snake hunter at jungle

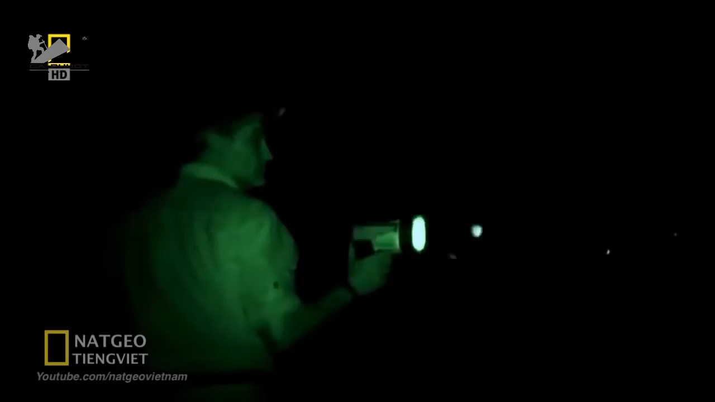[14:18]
Tôi đã lợi dụng sự phản xạ ánh sáng đó để phát hiện ra cá sấu trên khắp thế giới.